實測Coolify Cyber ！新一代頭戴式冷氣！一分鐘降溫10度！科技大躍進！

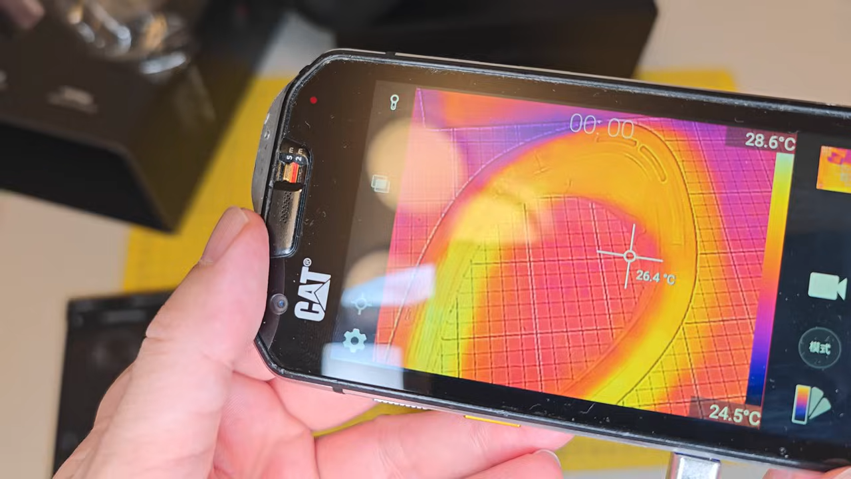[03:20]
On screen: spot 26.4°C, scale bottom 24.5°C
一下現在看到藍色是最低溫紅色是最高溫
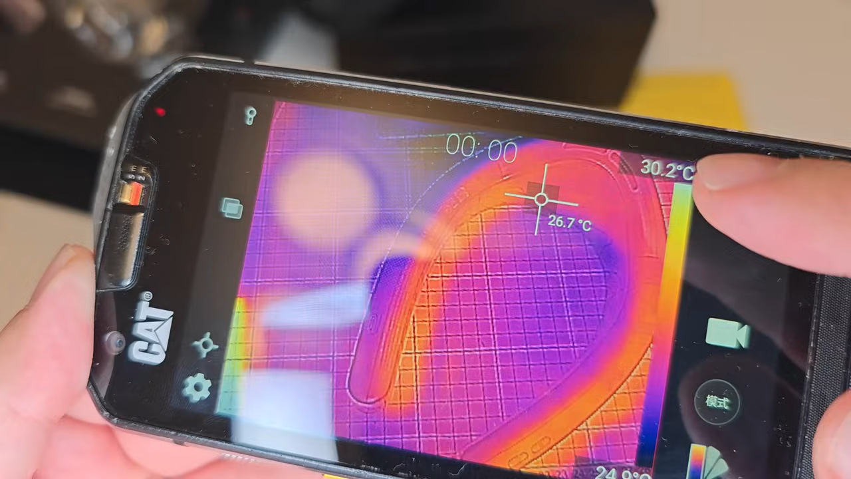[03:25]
On screen: spot 26.7°C, scale top 30.2°C
最高是30度最低是25度現在開冷氣現在開冷
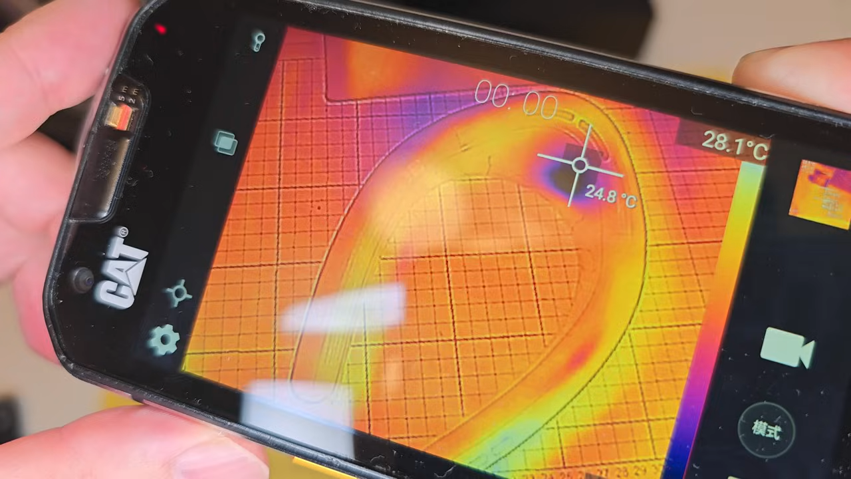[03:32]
On screen: spot 24.8°C
氣現在是藍色的地方開始擴散出來
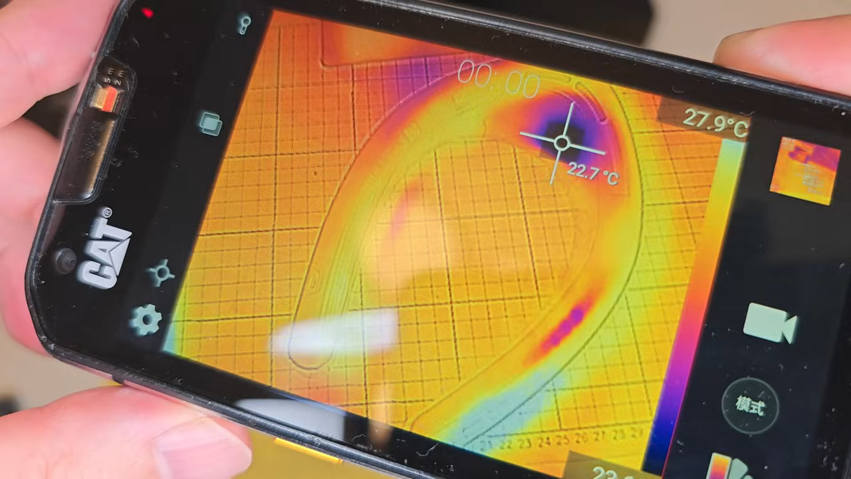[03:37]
On screen: spot 22.7°C
越來越多剛才30度現在十字形那裏22度
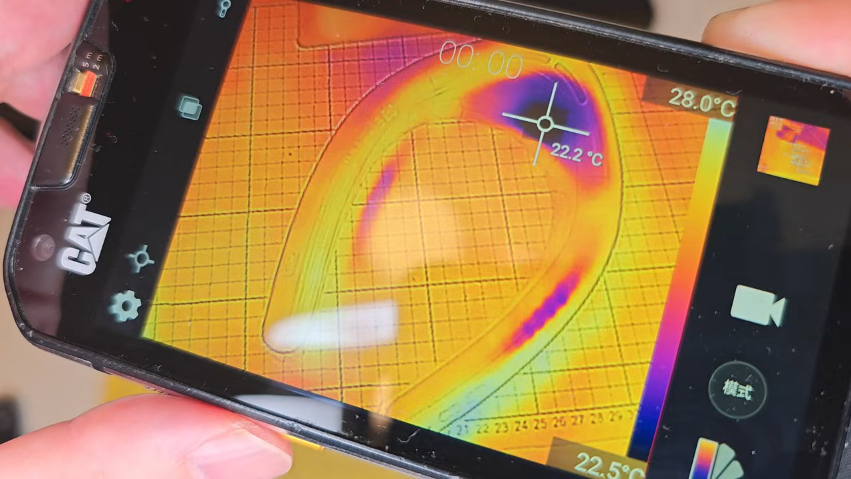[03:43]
On screen: spot 22.2°C, scale top 28.0°C, scale bottom 22.5°C
好厲害好厲害是實時的越來越深藍
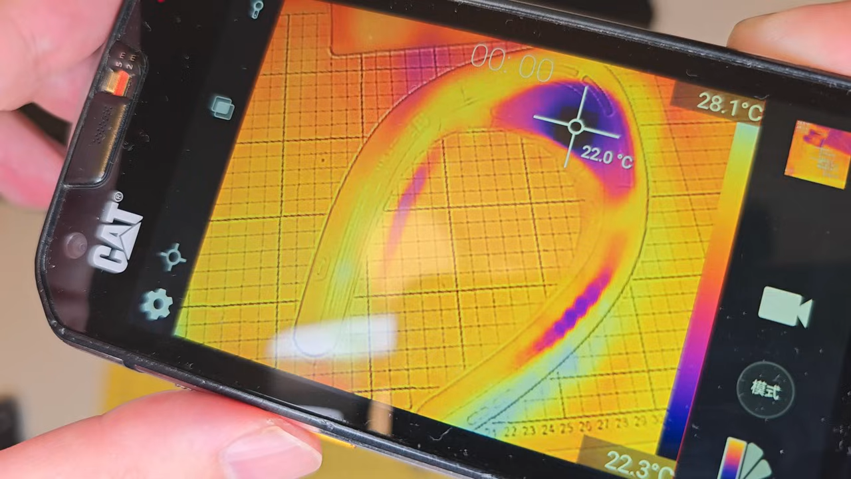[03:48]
On screen: spot 22.0°C, scale top 28.1°C, scale bottom 22.3°C
即是越冷越來越深藍即是越冷21度
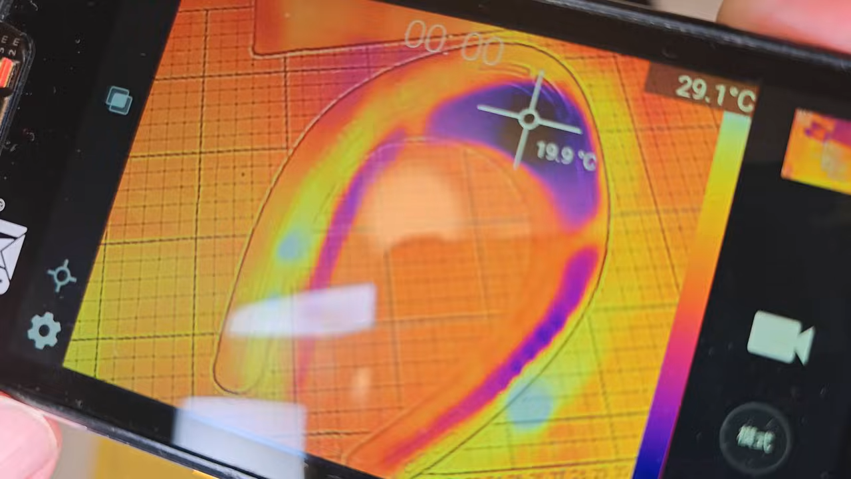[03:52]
On screen: spot 19.9°C
19度我們看看右手邊這裏有幾多度即是頸側頸側頸側這裏我們看看頸側多少
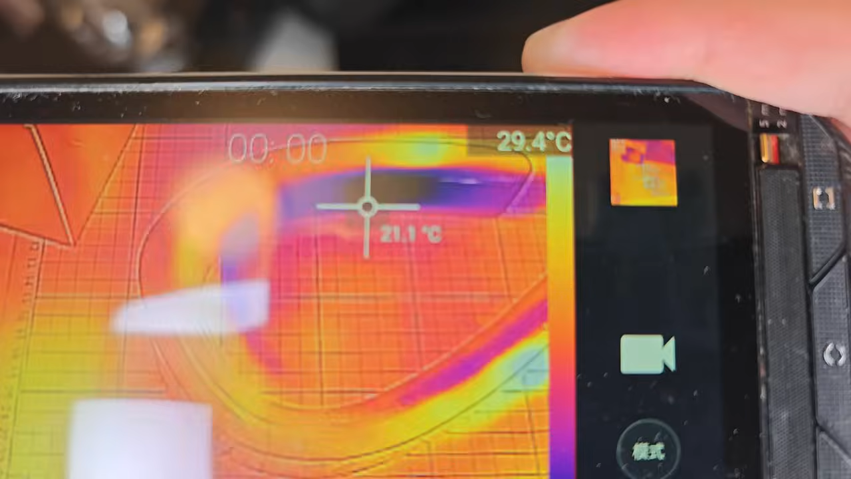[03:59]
On screen: spot 21.1°C
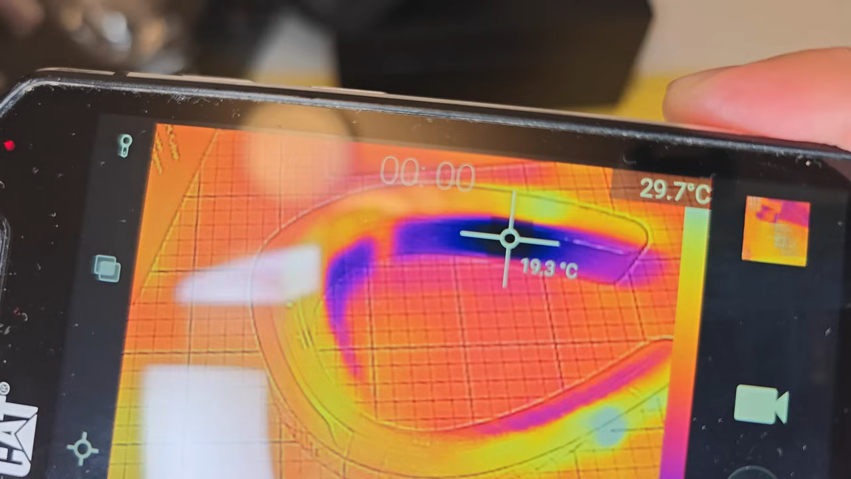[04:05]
On screen: spot 19.3°C
最深藍色那裏19度又是19度短短在30秒左右30
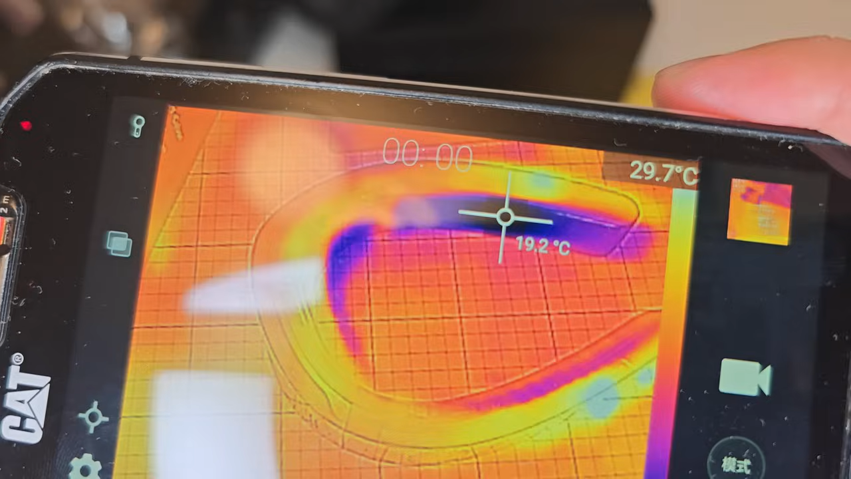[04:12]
On screen: spot 19.2°C
秒左右就已經降了10度真的是10度開了一會後面馬上出汗水了
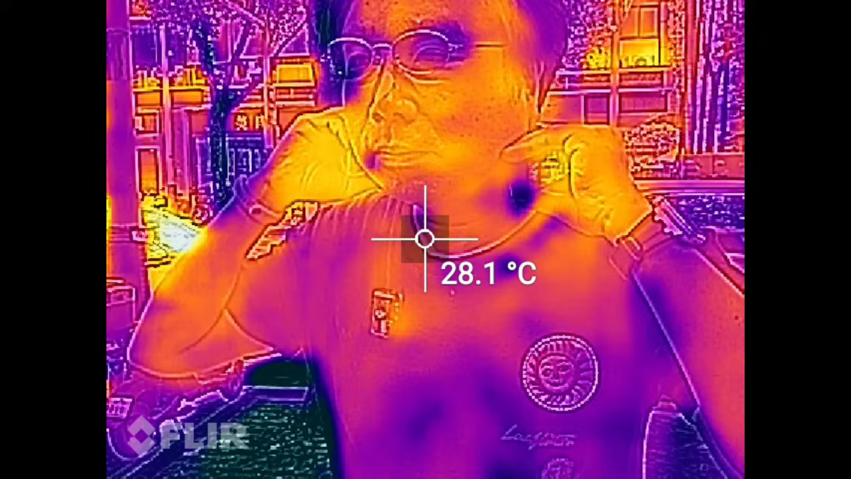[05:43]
On screen: spot 28.1°C
嘩看頸這些位置這些位置後面這些位置是不是全藍色